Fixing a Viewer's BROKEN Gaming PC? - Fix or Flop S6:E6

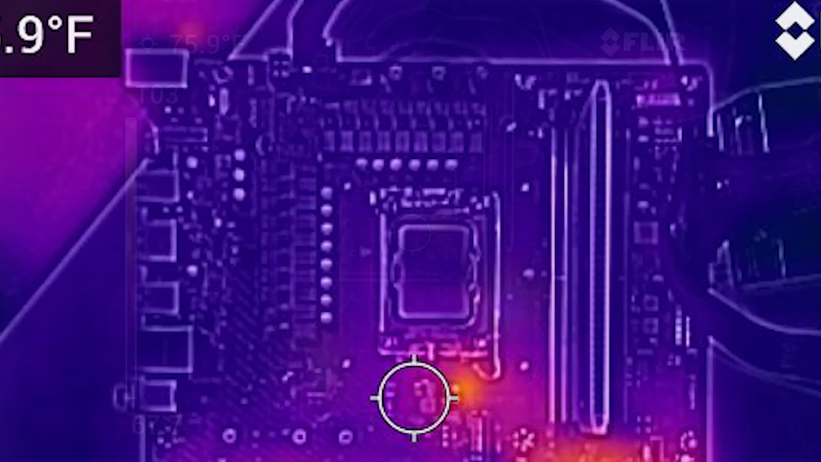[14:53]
In fact, nowhere around power delivery is getting hot, which is interesting. I thought maybe we'd see a few hot MOSFETs, VRM, somewhere around here. We'd see some heat, but nothing. It is stone cold. The only areas of heat on this board are coming from the chipset, which is down here. An area near the sound chip. I'm not sure if this is related to sound or not. It is an odd part of the board to be hot, I will admit, considering nothing's connected to these PCI slots at that.
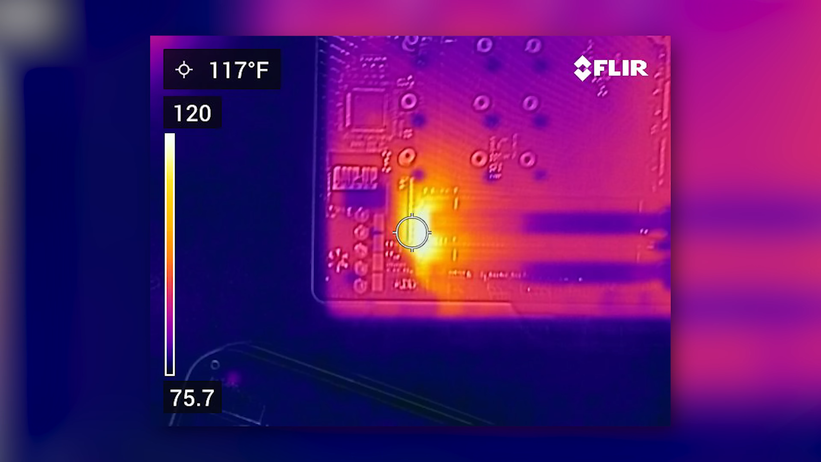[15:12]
On screen: spot 117°F
And then there are a couple of smaller chipset that are a little warm, but not super hot. I do find it interesting that the chipset is warming up despite the CP remaining stone cold.
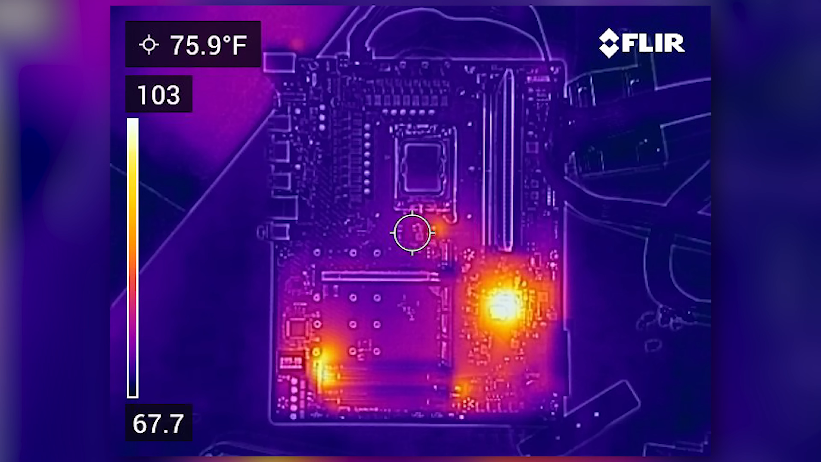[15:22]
On screen: spot 75.9°F
It's like it's trying to work, trying to initialize things, but isn't able to for obvious reasons. The uppermost PCI slot is also pretty chill.